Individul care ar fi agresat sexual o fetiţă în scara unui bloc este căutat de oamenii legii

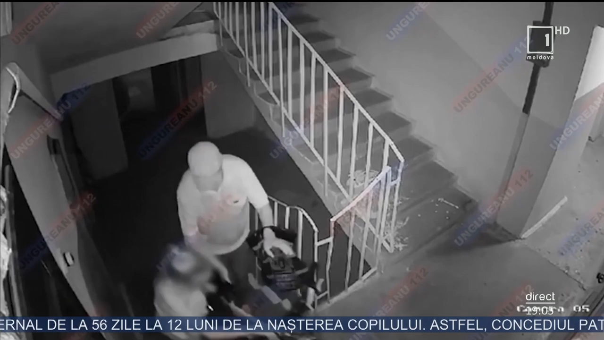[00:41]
Incidentul a fost surprins de camerele de supraveghere instalate în scara blocului în care se vede că bărbatul se face că o ajută pe minoră să ridice bicicleta pe scări.